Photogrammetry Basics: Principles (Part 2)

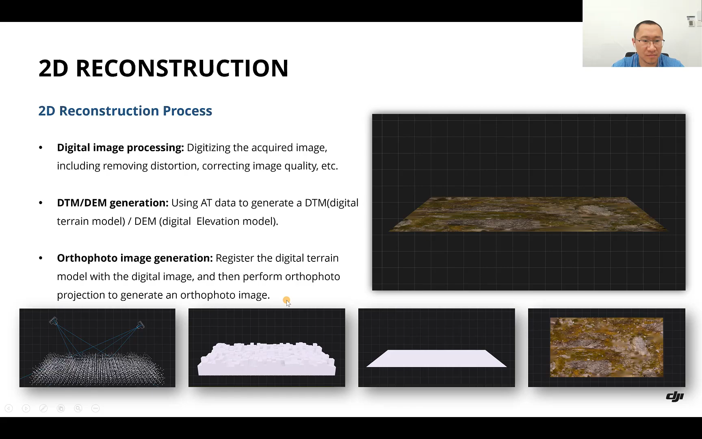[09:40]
generated also photo image and we can also do the 3d reconstruction so compared to the
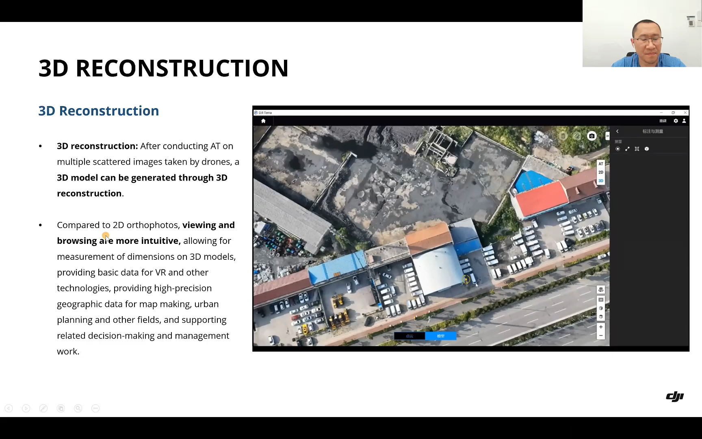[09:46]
2d also photo so 3d model it has a very intuitive
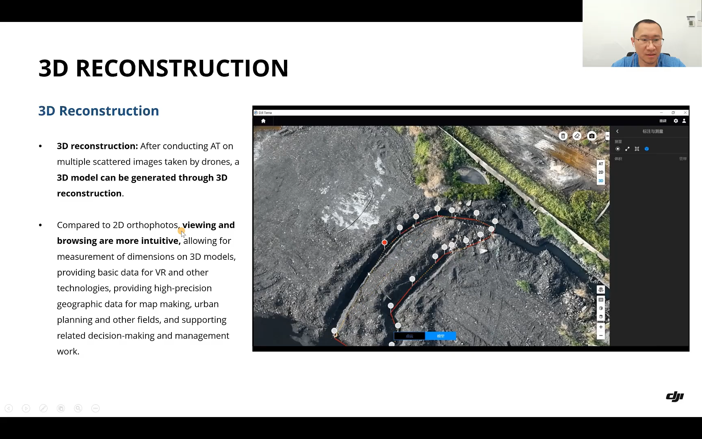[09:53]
interface when viewing and browsing and as for the 3d reconstruction process so first we're using the data generated from air translation and the sparse point clouds we perform pixel by pixel form matching to generate the dense points clouds and then building the translations using the point clouds creating
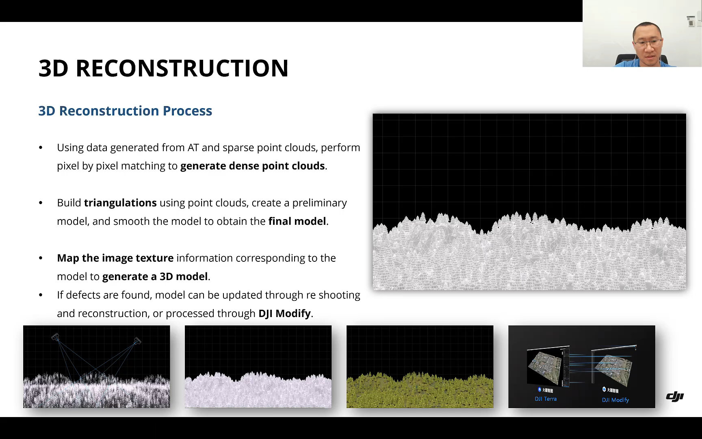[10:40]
then map the image texture information corresponding to the model to get a 3d model if defects are found so the model can be updated by by reshooting and reconstruction or processed with dji modify